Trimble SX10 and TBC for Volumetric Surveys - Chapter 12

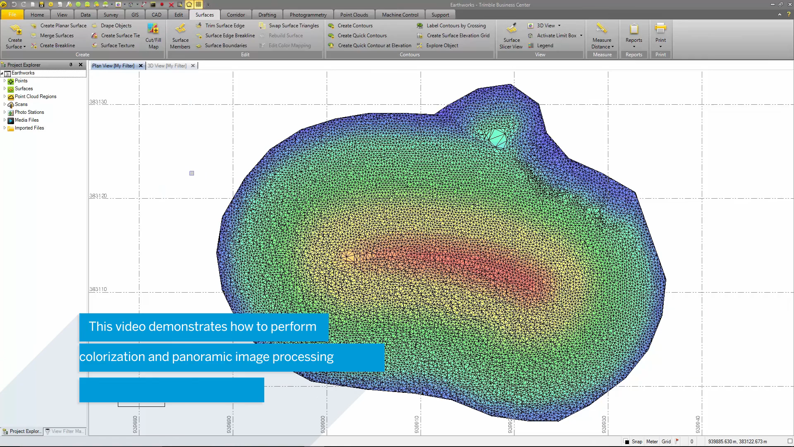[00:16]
Another benefit of using the SX10 to collect data is the high resolution camera inside the instrument. From these images, point clouds can be colorized and panoramas can be generated.
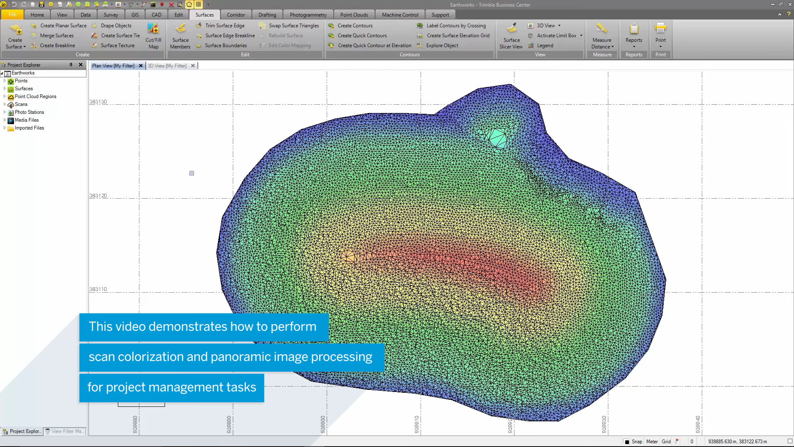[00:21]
These are both great visuals to provide the client in regards to viewing and analyzing the project site.
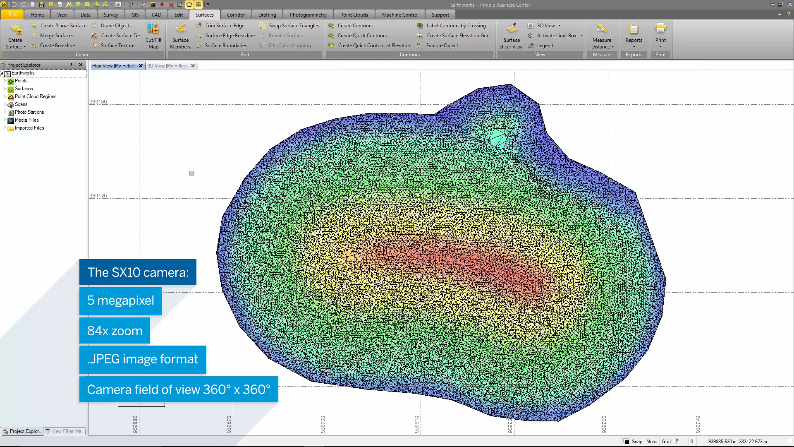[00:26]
Before we create a panorama and colorize the point clouds, let's view the options menu. Under the point cloud tab, there is an option to colorize scan data automatically from images.
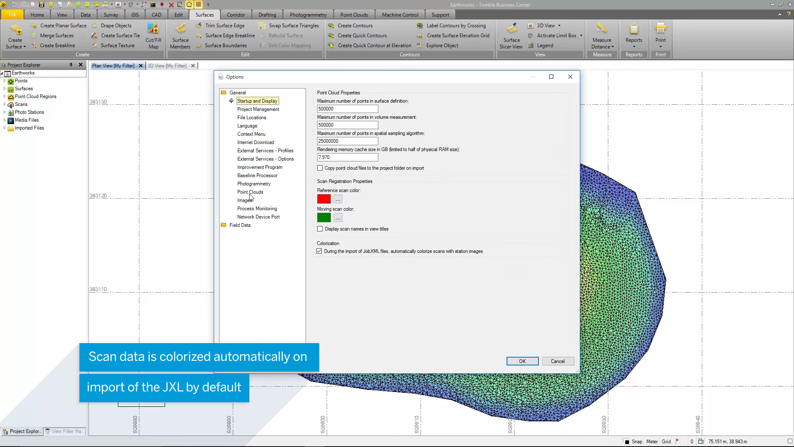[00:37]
This is set on by default.
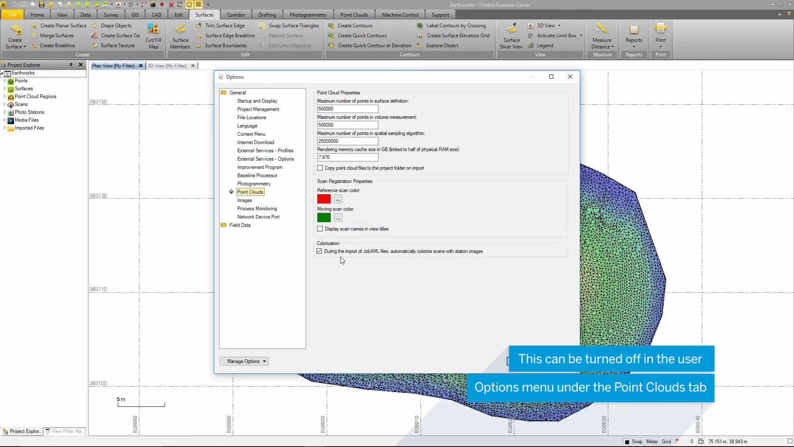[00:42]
In the image tab, you can downsample the station view images to provide increased
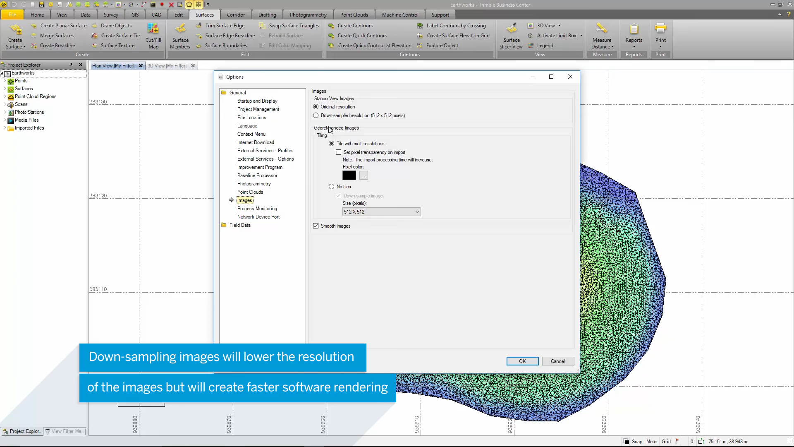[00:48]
software rendering times when displaying large sets of images.
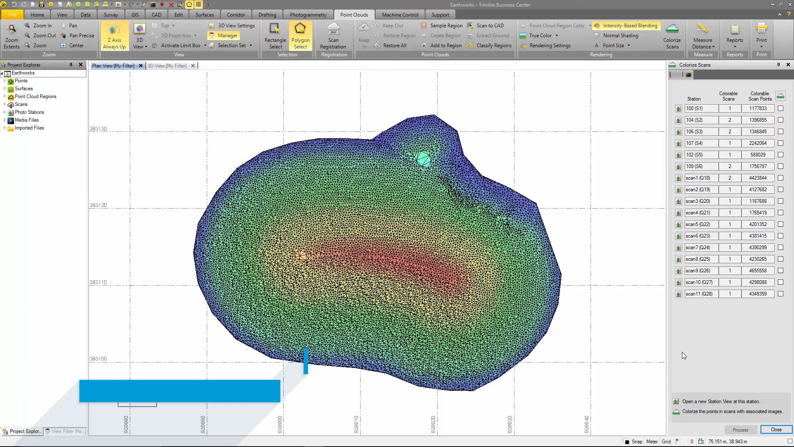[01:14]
In this command, the buttons to the left of the station open up a station view at that particular station. I'll select the button beside station 100.
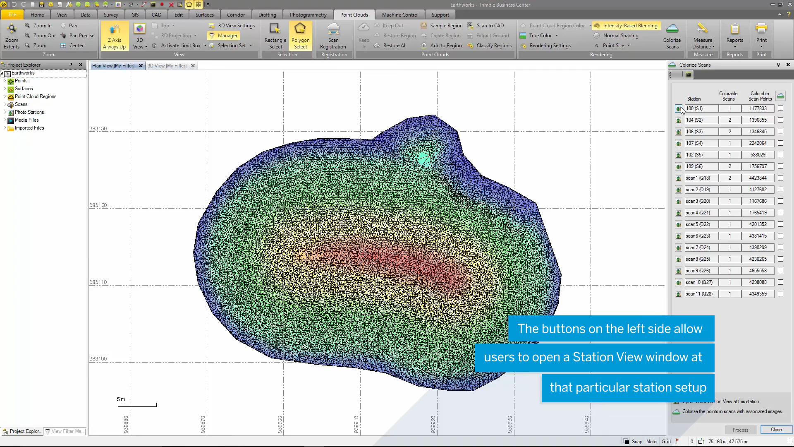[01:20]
You can see it opens a station view at station 100.
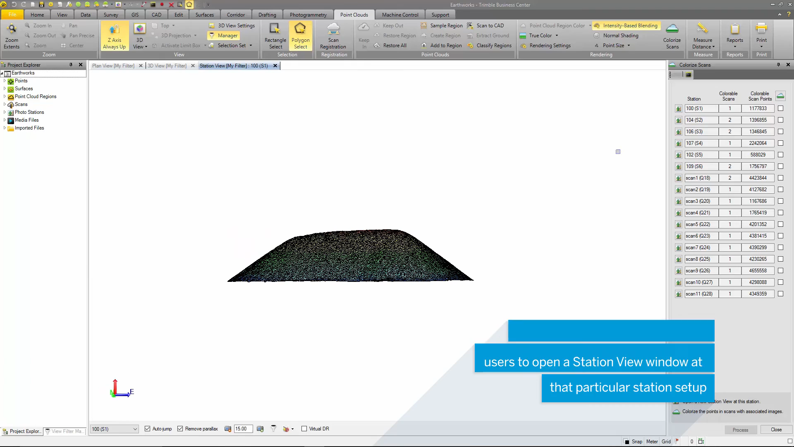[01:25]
This is useful for viewing the images at this station prior and after colorizing. This button will select all stations for colorizing. As well, you can select individual stations. Information on the scans and number of points is displayed as well.
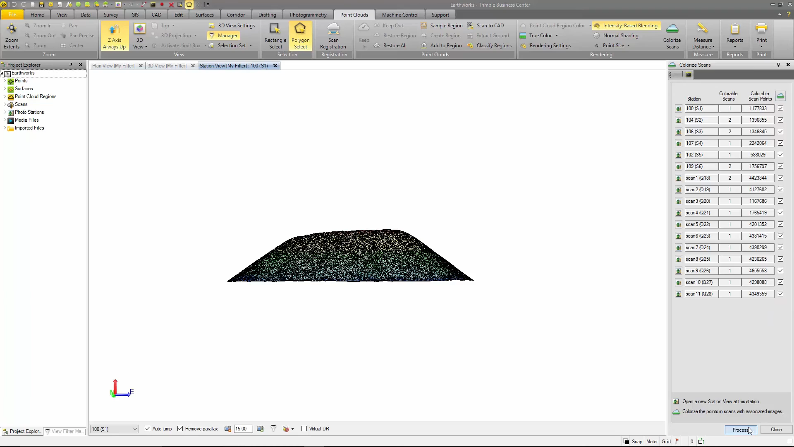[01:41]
I'll select process to start the colorization procedure. Note, when colorizing scans, this can be a time consuming process depending on the scan size and number of images.
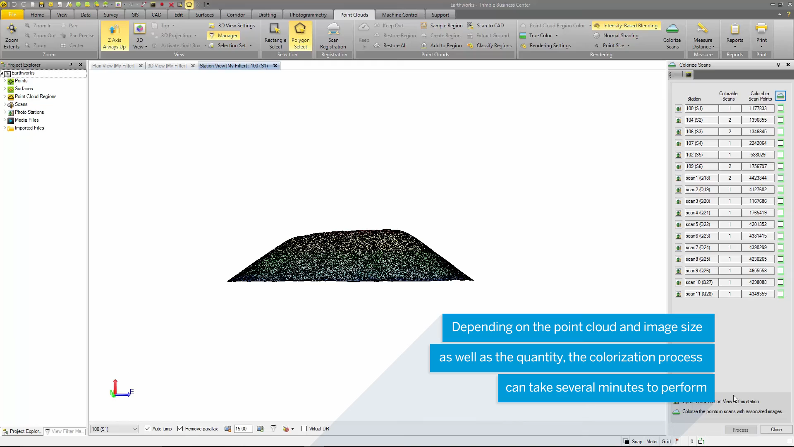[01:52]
Once TPC is finished colorizing, I'll go back to the view filter manager and turn the point cloud regions on.
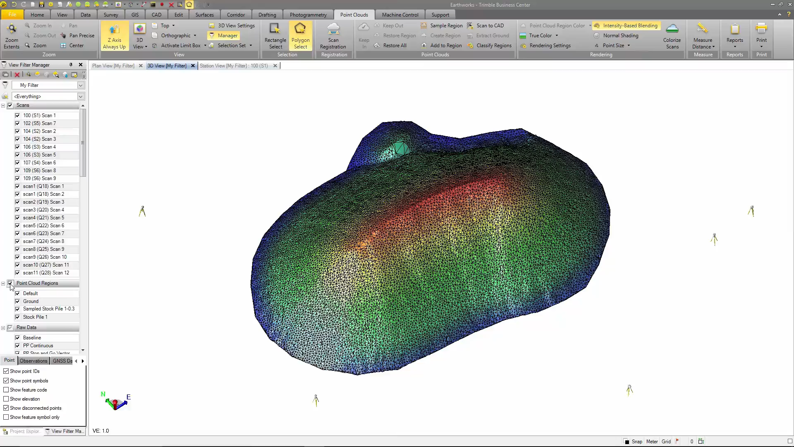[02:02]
You can see now that the point clouds that were displayed in a default scan color of gray gray are now displayed in the colorized true color.
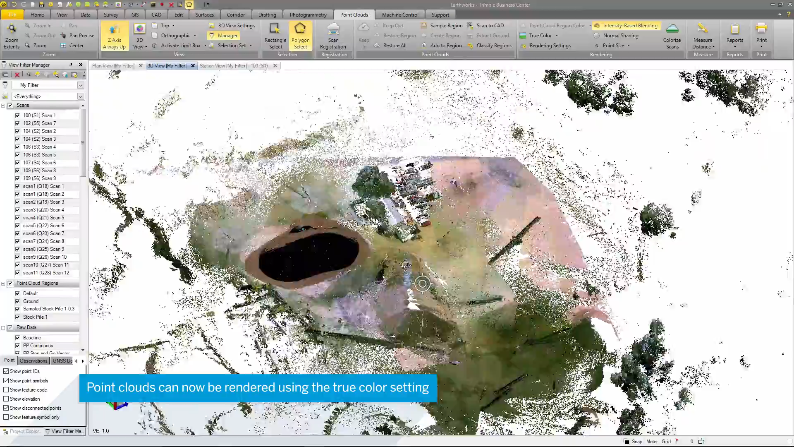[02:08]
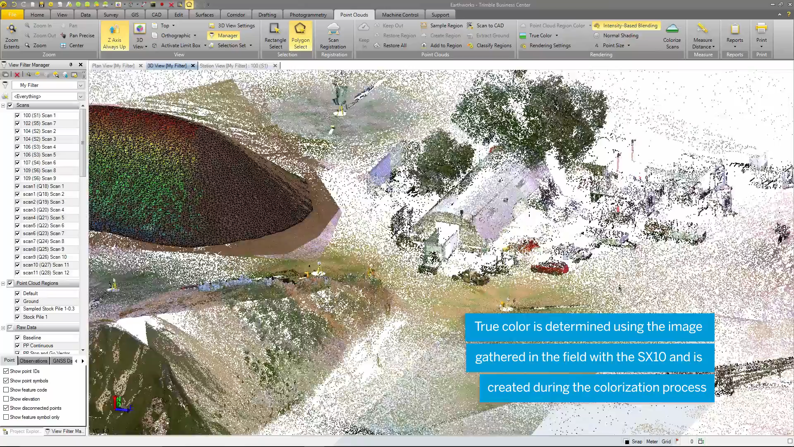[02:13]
The true color setting is based off the image color, which is determined in the colorization process.
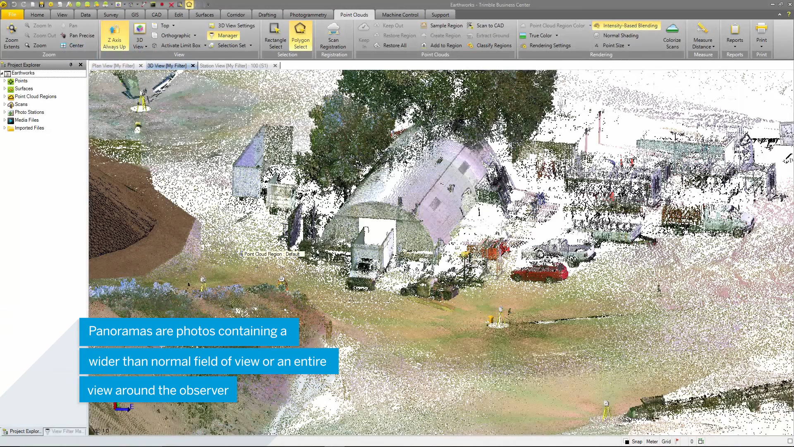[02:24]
The next option to be demonstrated is the process panoramas command. Images generated from this command provide users with high resolution panoramic images that can be used to perform quality control on the
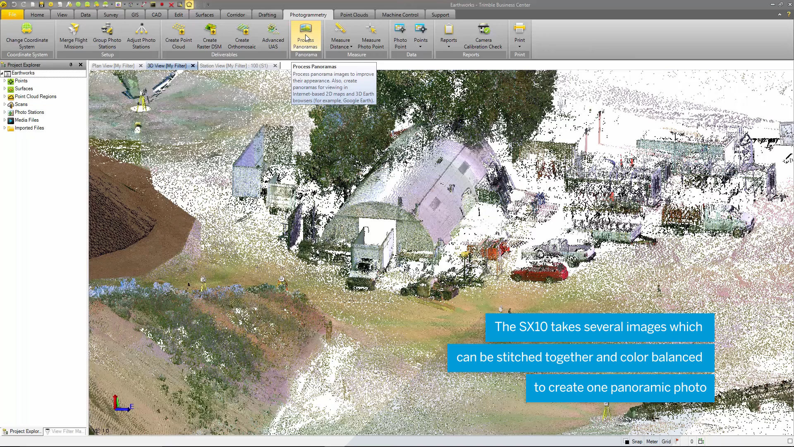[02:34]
data or provide an additional deliverable to the client.
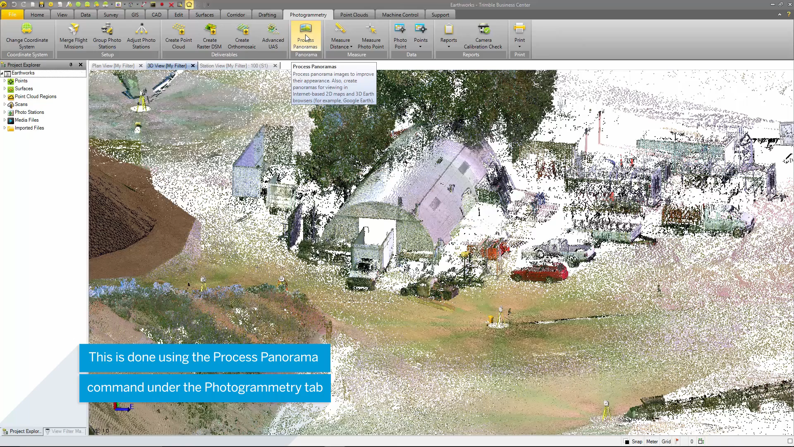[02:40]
Once again, this process can take a long time depending on the amount of images and the resolution of those images. The buttons on the left side perform the same function as in the colorize option in which they open a station view at that particular station.
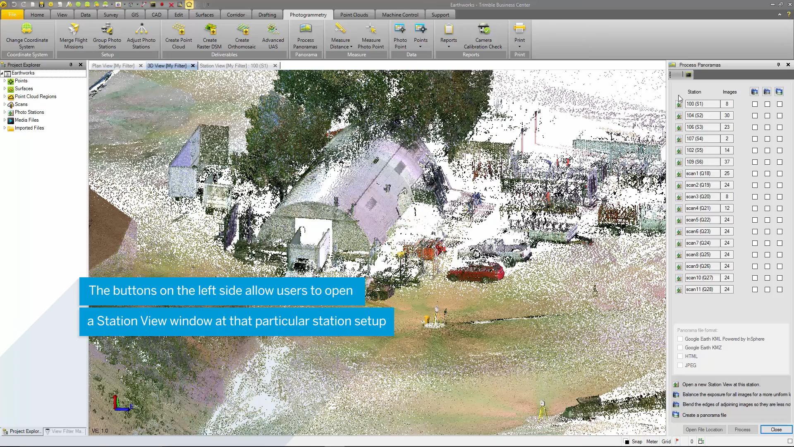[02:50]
The buttons on the top right select all images to do the following.
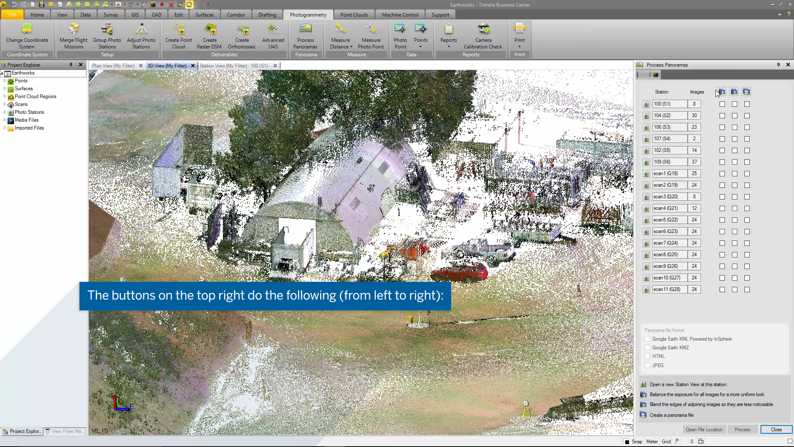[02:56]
Balance the exposure, blend the edges of adjoining images, and create panoramic.
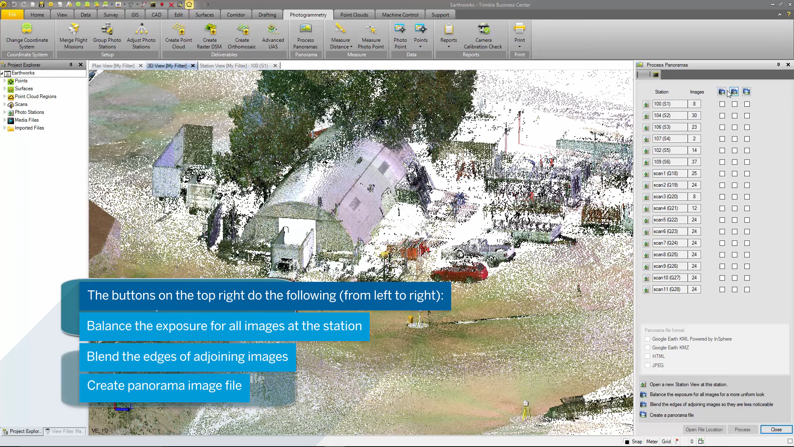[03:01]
I'm going to select the balance exposure and the blend images buttons to select all the stations and then I'll press process.
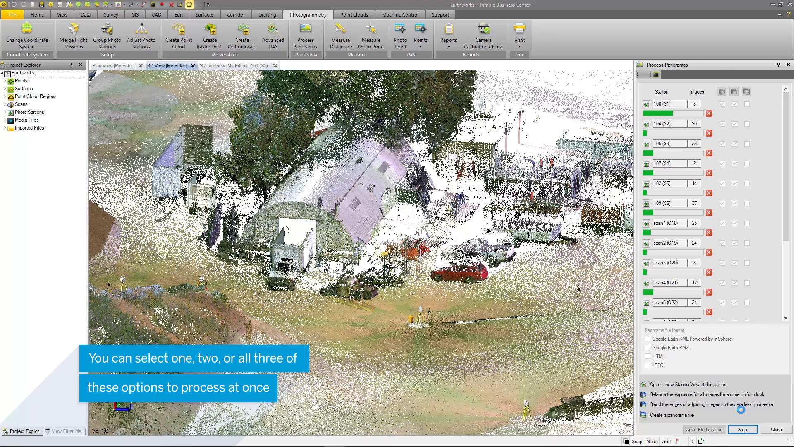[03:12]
I'm choosing to do this before creating the panoramic files as creating panoramas can take a long time depending on the amount of images and scans as well as their size.
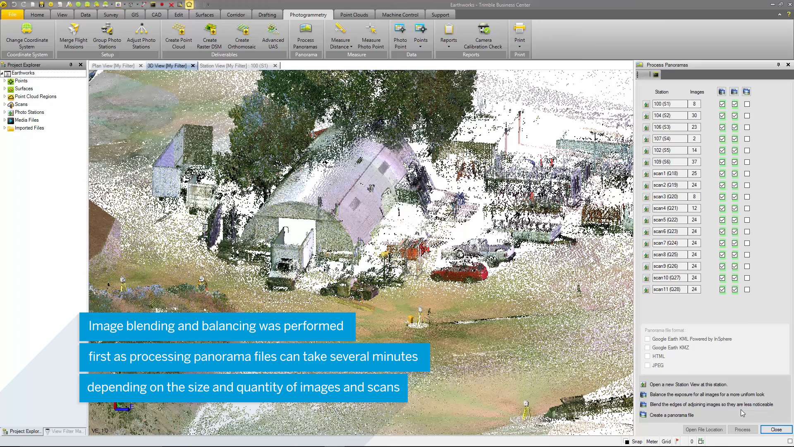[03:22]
Once this process is finished,
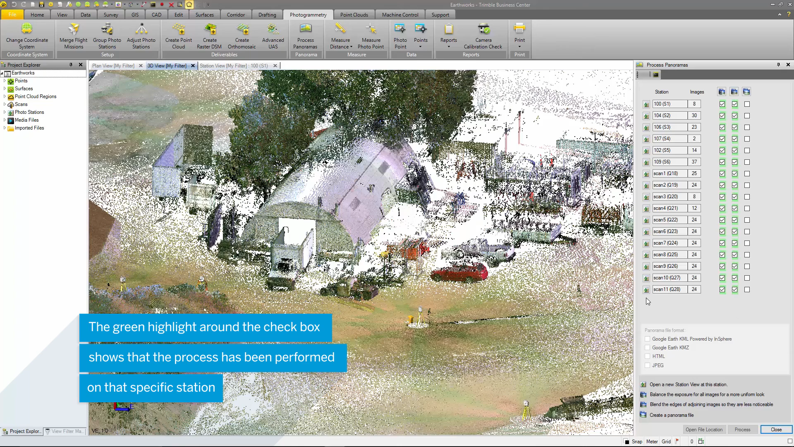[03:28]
you can see that each station that was blended and balanced has a green box around it now.
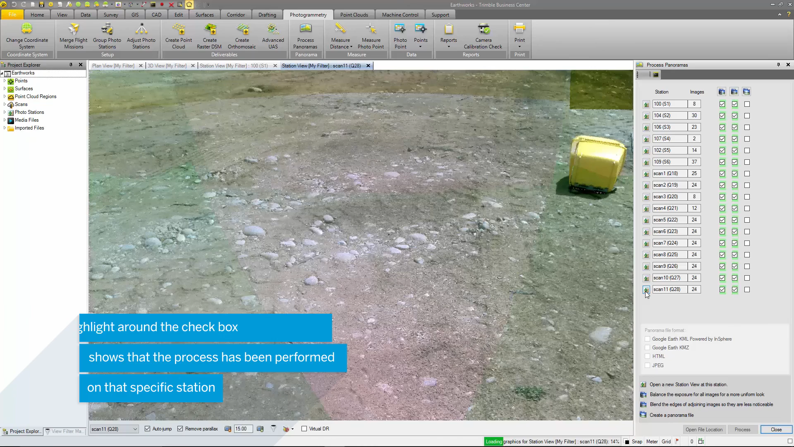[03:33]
I'll open up a station view at scan 11 and we can see how the images around this station were balanced and blended.
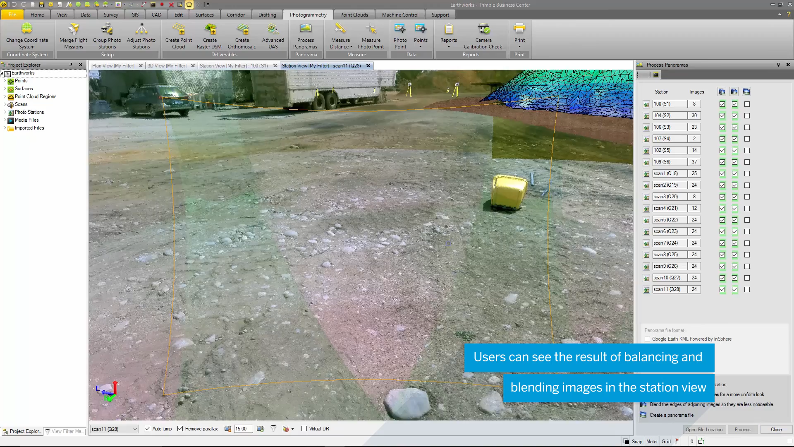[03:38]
The shading shown across each of the adjoining
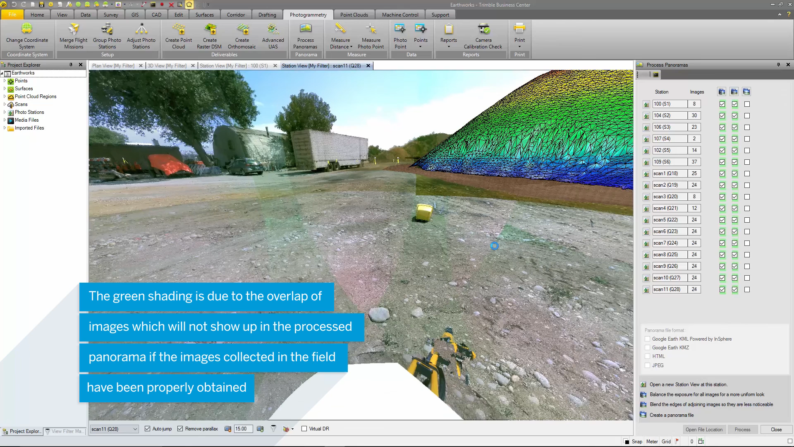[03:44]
strips here is due to the fact that they are overlapping images. You will not see this shading once you process the panoramas. TBC gives users the ability to process panoramas in KML, KMZ, JPEG, and HTML format. I'm going to select the KML format so we can view this panorama in Google Earth.